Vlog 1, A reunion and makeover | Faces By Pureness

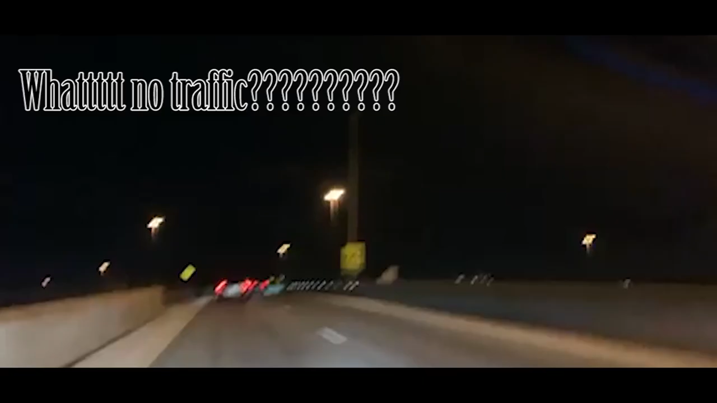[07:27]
There's not traffic, family. You. Let's see. I didn't even know how this road did look.